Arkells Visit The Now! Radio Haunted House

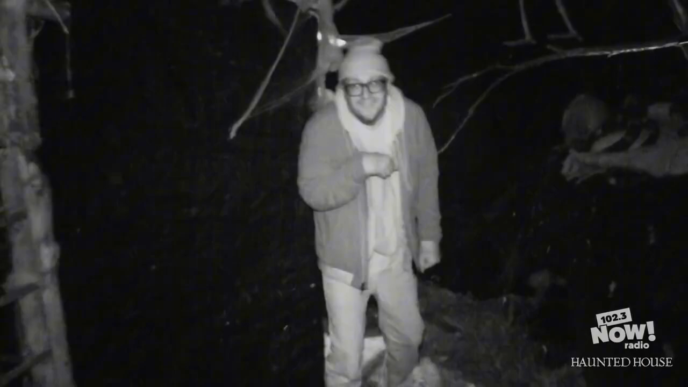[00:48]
Hello, okay, we're in this dark zone. Somebody just popped out.
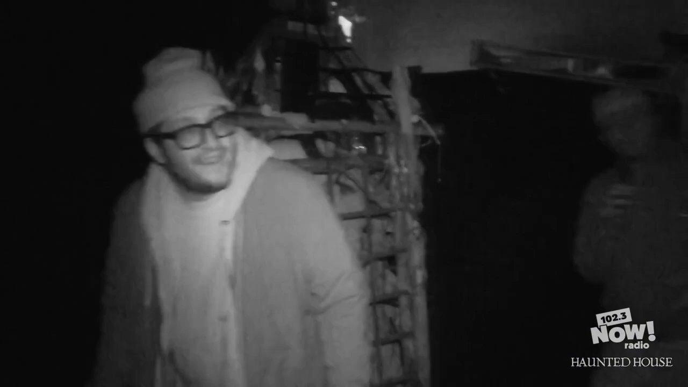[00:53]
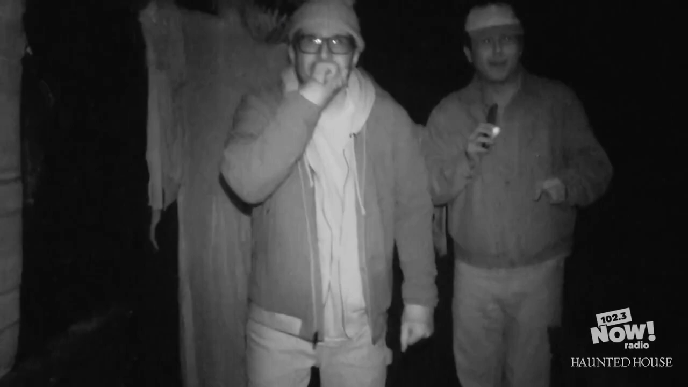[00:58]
Radio, my bad.
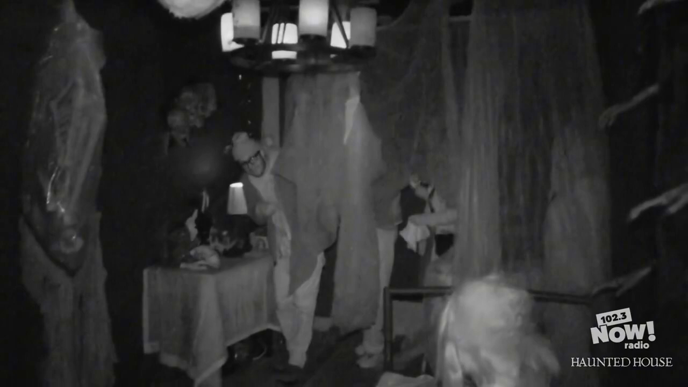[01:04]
Okay, now we're in the very scary zone. Kelly doesn't want to go through. Okay, we're in this. Oh my god. Okay. We're in this very creepy room.
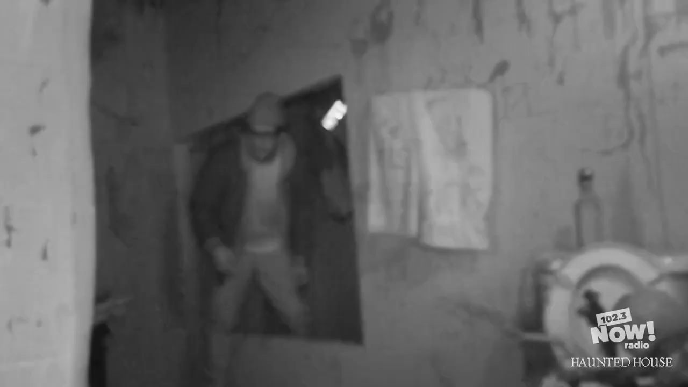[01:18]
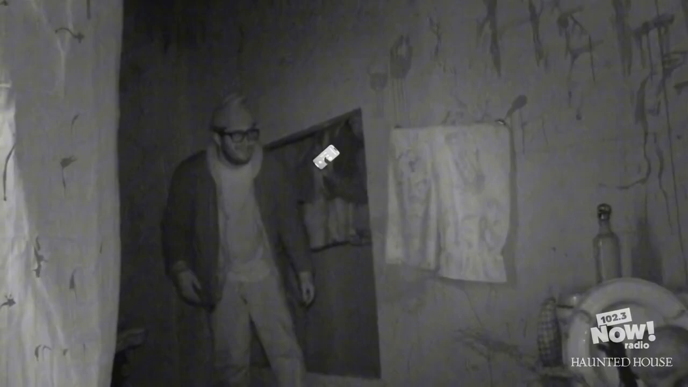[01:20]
And there's blood all over the bathroom. Skeleton puking, I guess. There is someone in the shower. Yeah, definitely.
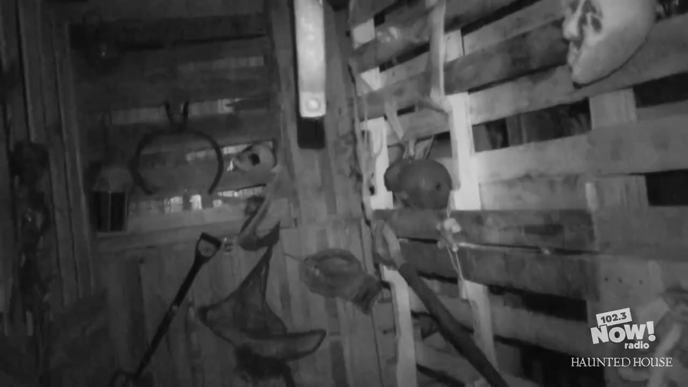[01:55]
Okay, I see an exit sign.
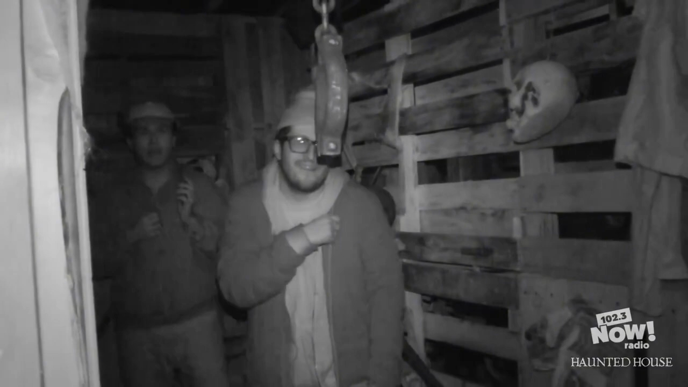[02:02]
It says there's an exit sign, but we might be at the end. Please. Okay, there's a chain
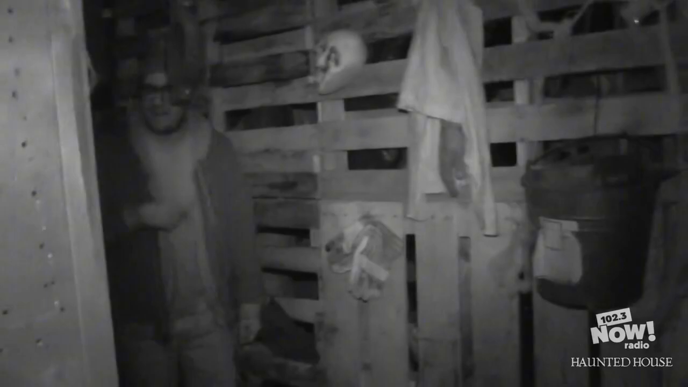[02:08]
hanging up on top. I can see. Okay, Tony does not want to walk forward.
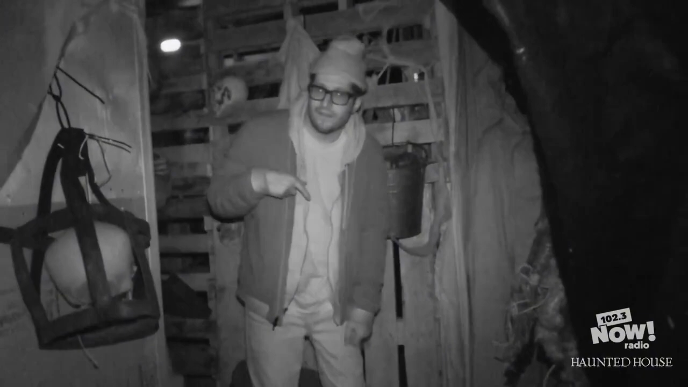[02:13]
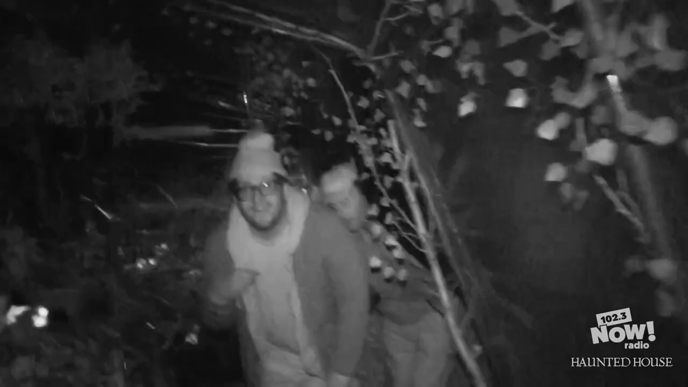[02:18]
It's like it's getting dark skin scary darker. We're in this like greenhouse zone right now.
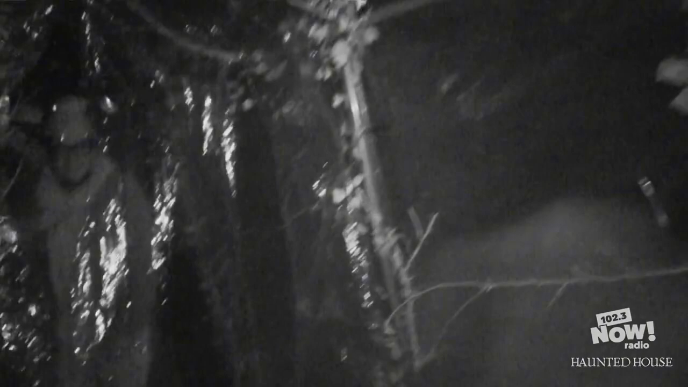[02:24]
Get ready for what? Get ready for what? I don't want you to see it. I don't want to find out anything. Just, like, kind of I feel like that's going to be something, or that.
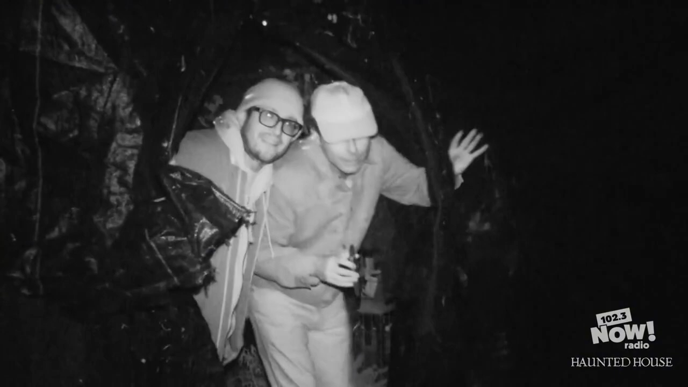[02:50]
Stop it, you! Alright, pitch black isn't fair.
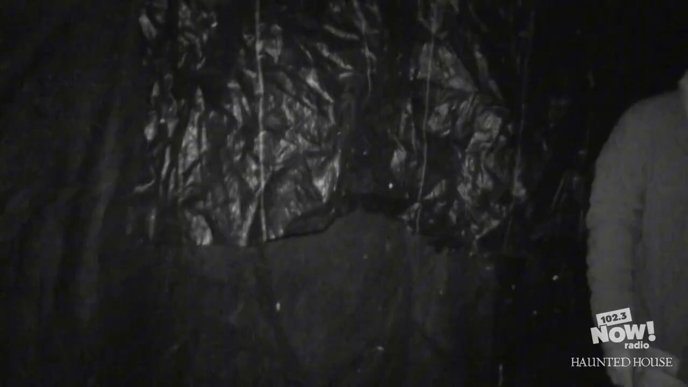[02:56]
This is going to be the end. Because I see something lurking over there. Oh, Jesus. I hate this. It's black.
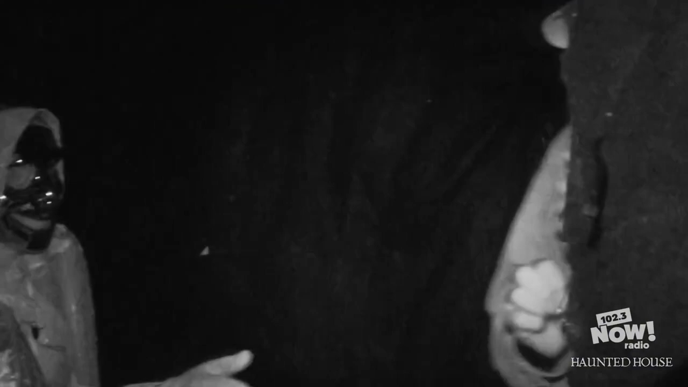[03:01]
No, stop it, no, now she's scared.
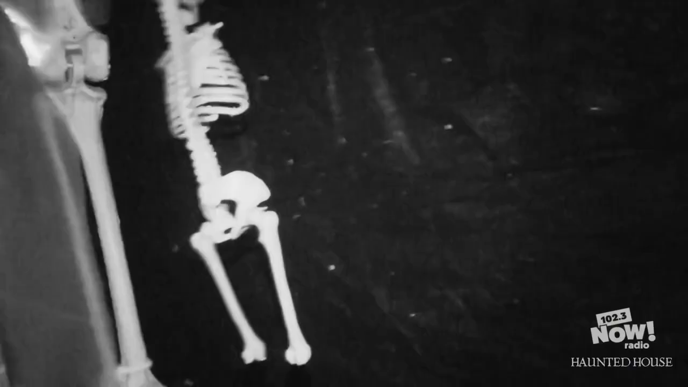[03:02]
I know, there's a big skeleton. Hopefully,